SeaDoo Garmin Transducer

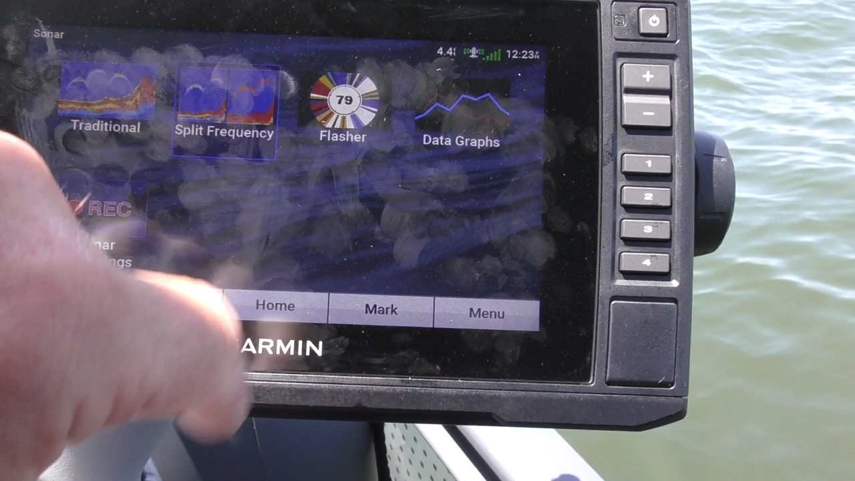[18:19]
Split frequencies and stuff like that. You can find plenty of YouTube videos that will tell you how to interpret that.
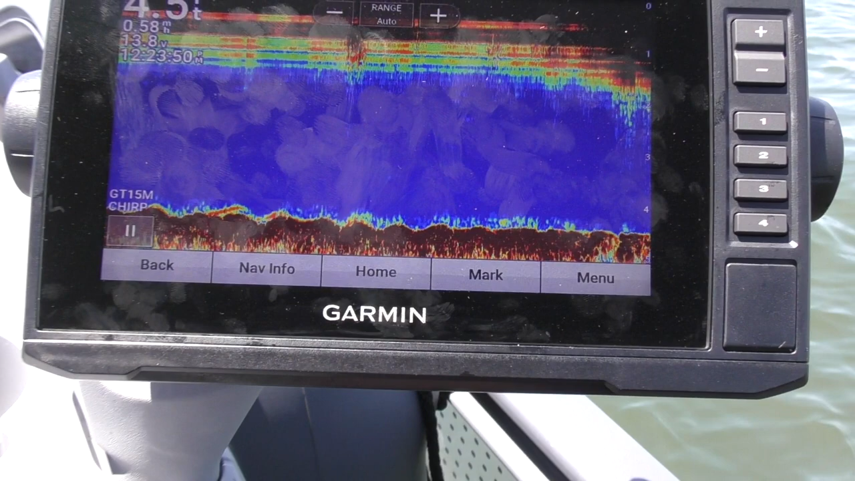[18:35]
But there you have it. Now as a comparison,
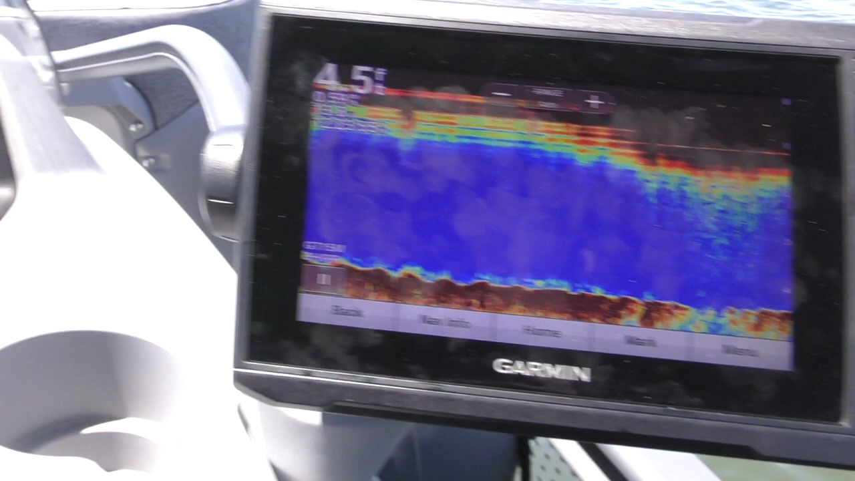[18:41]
I've got depth on my console, which is giving me the 4.8 feet.